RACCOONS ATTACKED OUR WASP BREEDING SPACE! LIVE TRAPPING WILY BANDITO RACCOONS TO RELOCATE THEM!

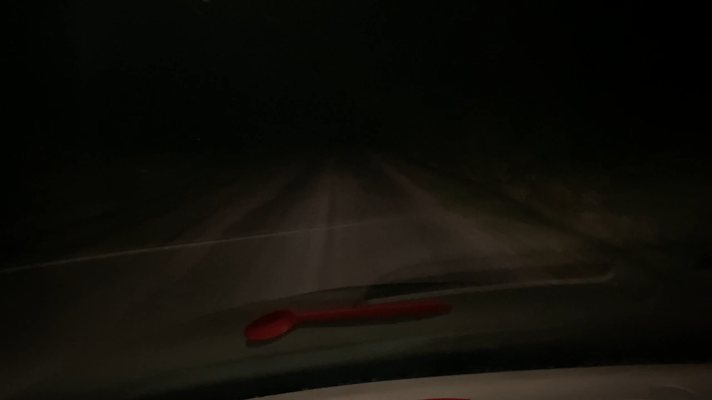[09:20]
So that's what we're gonna do. Looks like we got a trucker camping out down here today.